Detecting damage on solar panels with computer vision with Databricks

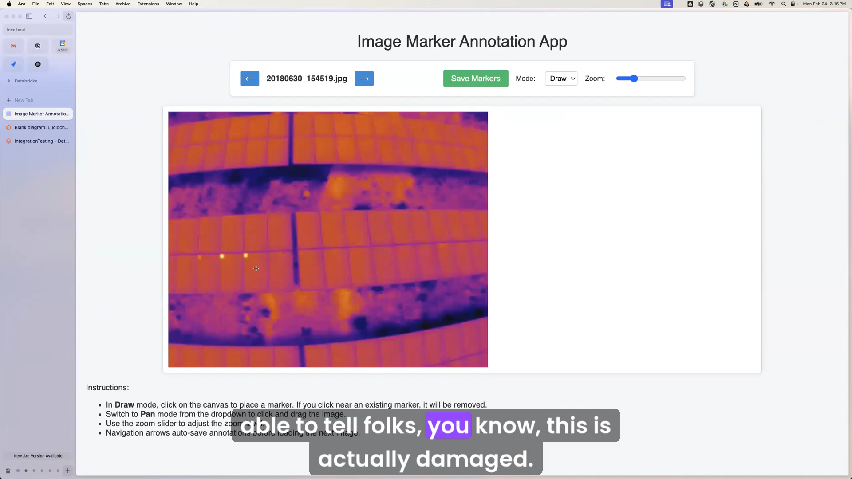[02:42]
This one's damaged. This one's damaged. Nothing else is great. That makes it really lightweight for them. Their specialty is identifying damage on these. They don't need to bounding box and spend a lot of time around that.
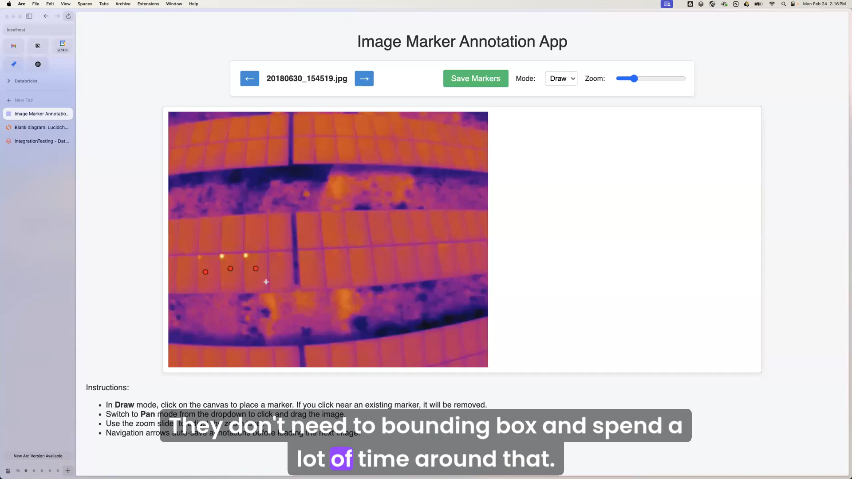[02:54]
We can clean that up in the back end by doing some polygon contains. So that's the annotation portion.
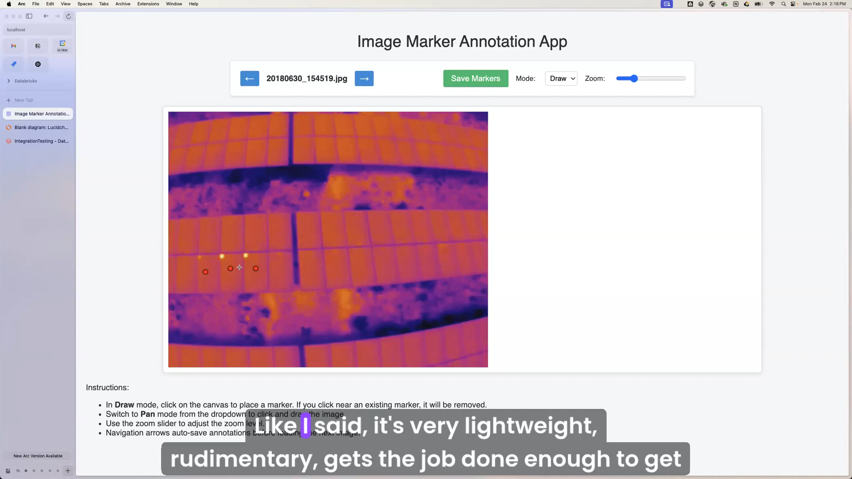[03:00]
Like I said, it's very lightweight, rudimentary, gets the job done enough to get us able to train computer vision models.